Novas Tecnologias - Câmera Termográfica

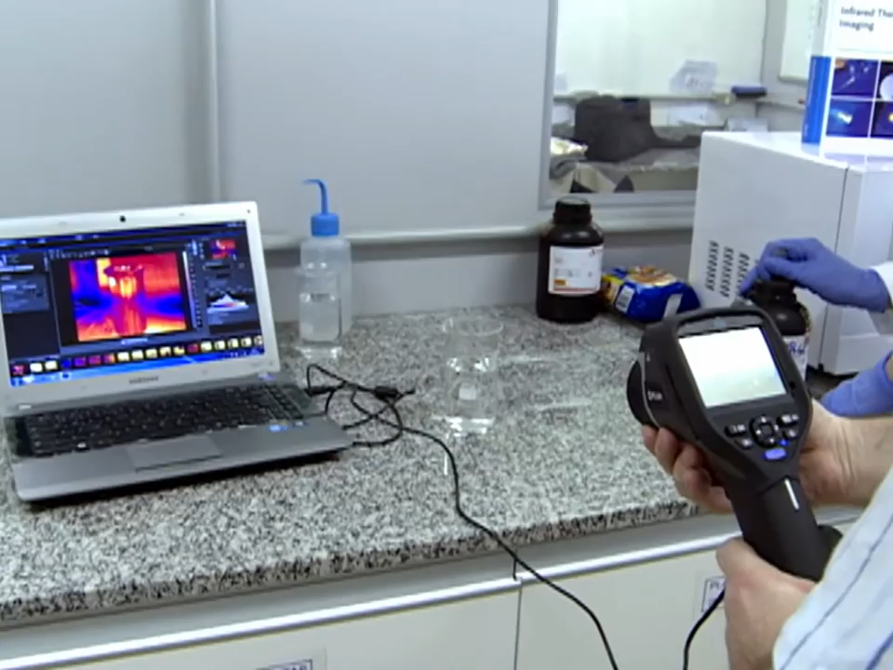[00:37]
É uma tecnologia que surgiu com a intenção de nós verificarmos distribuição de temperatura e não somente termos uma medida de temperatura média como a gente obtém com um termômetro.
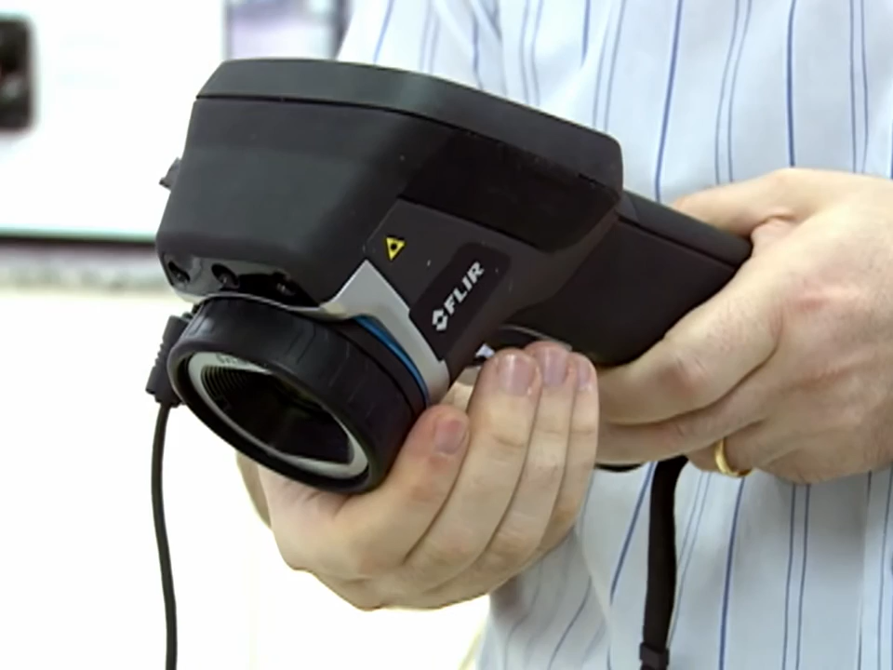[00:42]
Para se ter uma ideia, a câmera termográfica permite fazermos uma medida de 100 mil pontos de temperatura numa imagem.
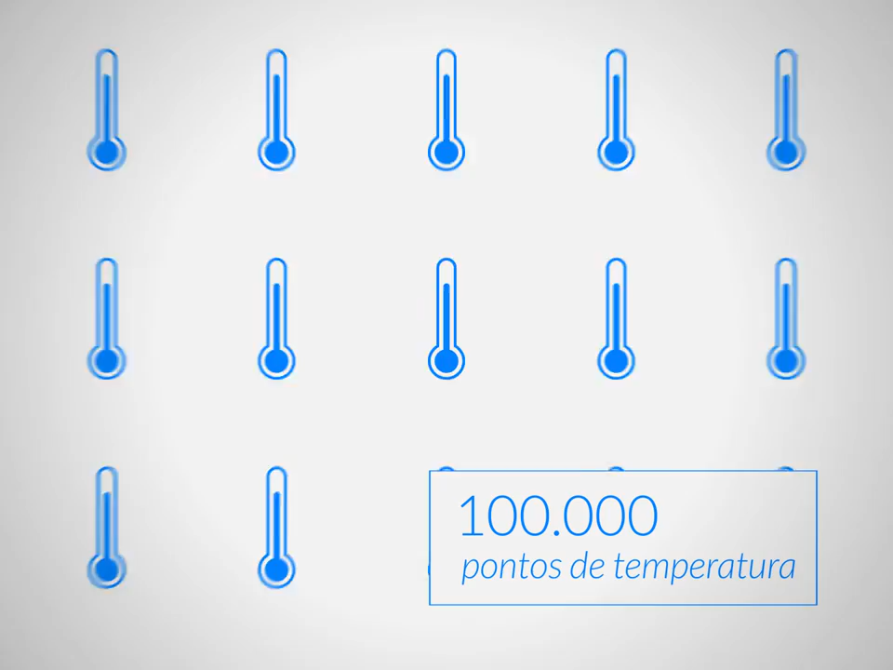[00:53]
Isso equivale se formos fazer com termômetros comuns 100 mil termômetros.
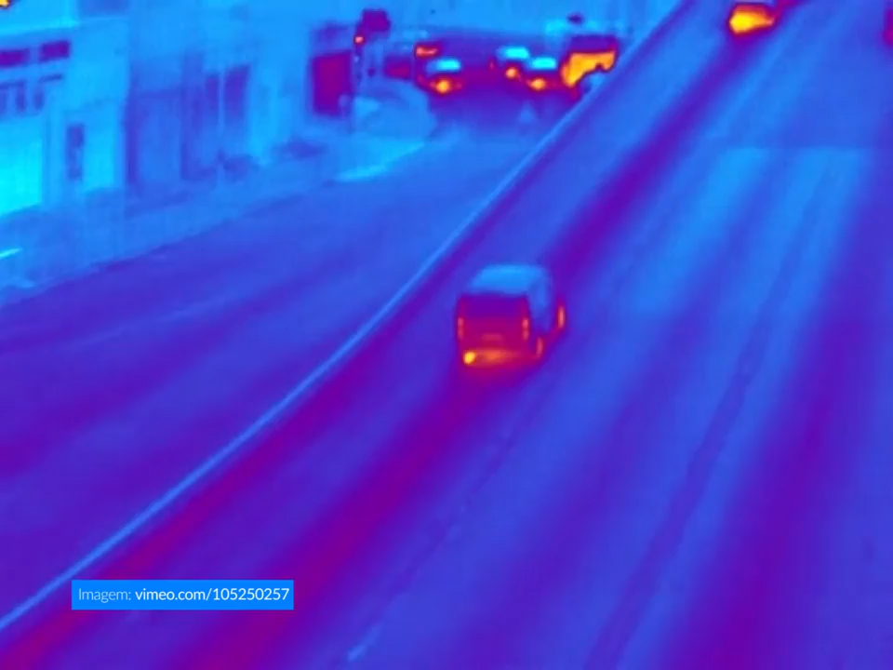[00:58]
Então ela funciona basicamente como uma câmera convencional, uma câmera como se fosse uma câmera no visível. A única diferença é o comprimento de onda que é utilizado.